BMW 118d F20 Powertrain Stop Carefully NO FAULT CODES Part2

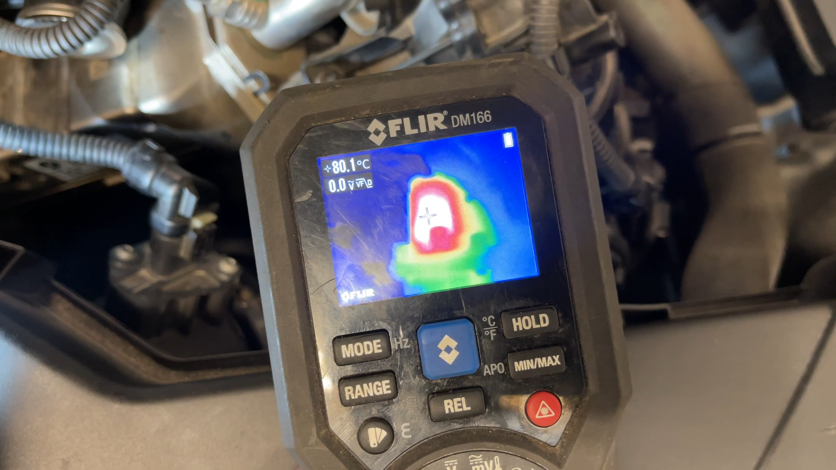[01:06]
On screen: spot 80.1°C
definitely something not right this engine is cold another thing that gets super hot hot is this solenoid for i believe is
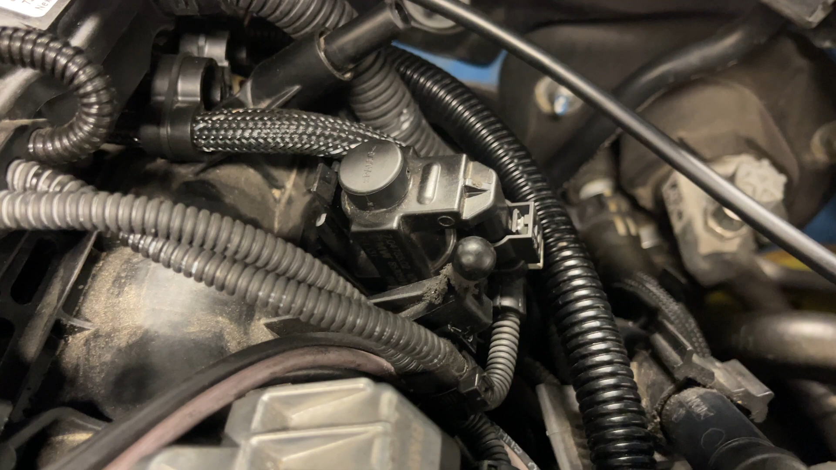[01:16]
the uh cooling side of the agr and you have some vacuum lines as well there
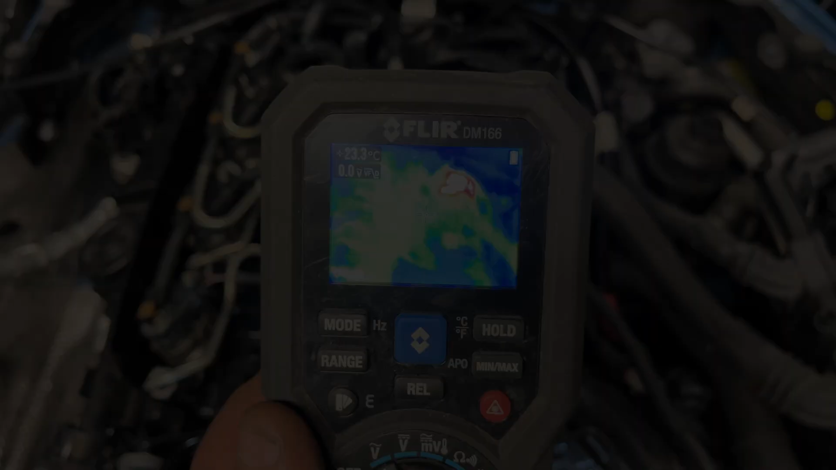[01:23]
this engine is cold there's a hot spot there let's see
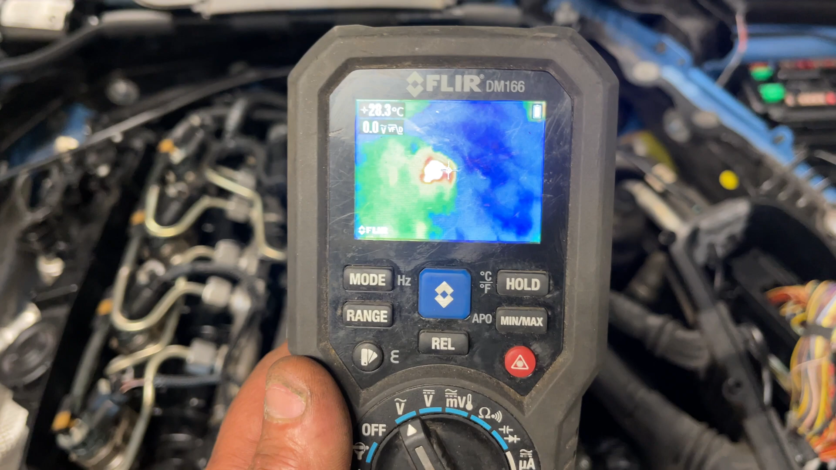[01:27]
let's see the temperature of that see if i can catch it that is
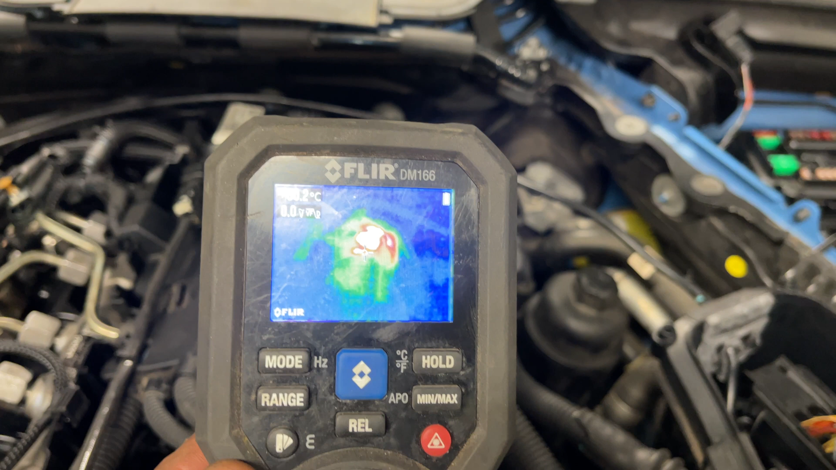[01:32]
oh that's about 70 as well super hot 66
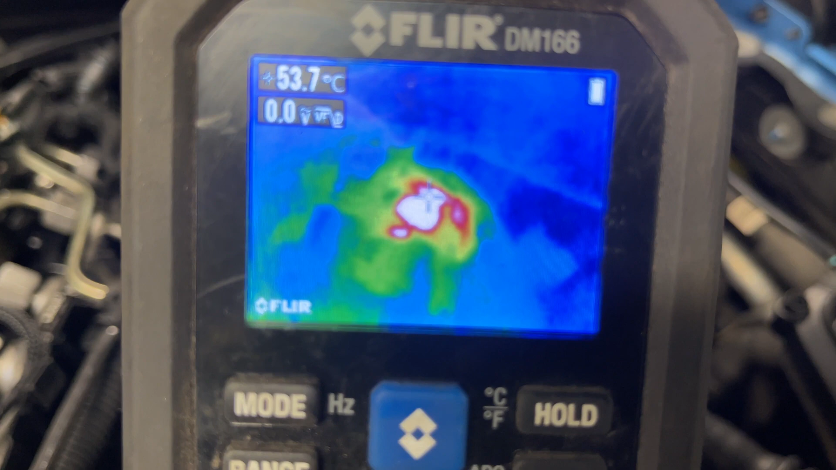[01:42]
On screen: spot 53.7°C
uh what else i took the agr valve off